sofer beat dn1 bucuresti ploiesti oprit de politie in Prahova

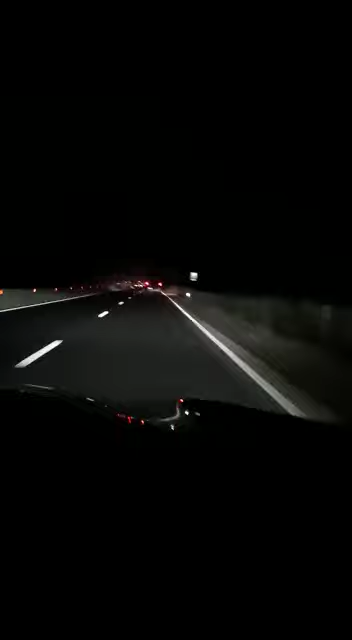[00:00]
Ia uite-l cum se bagă, Jesus! Florin, stai mai încet, te rog, lasă! Cât ai? 80!
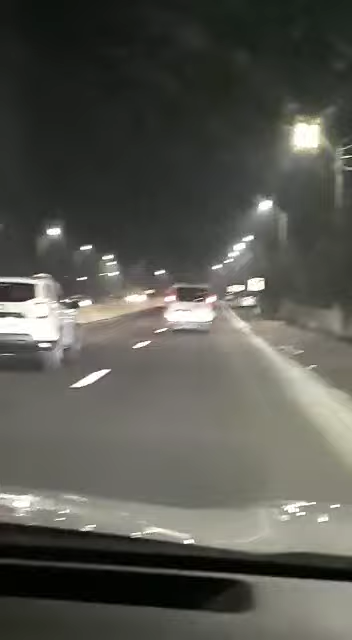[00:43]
Și avea bere, deci eu când am trecut pe lângă el am văzut dozele de bere, niște doze verzi. Doamne, ferește ăsta, sigur intră în cineva. Nu știu, frate, dar eu mai sun o dată la poliție, ce căca fac. Uite cum se fac.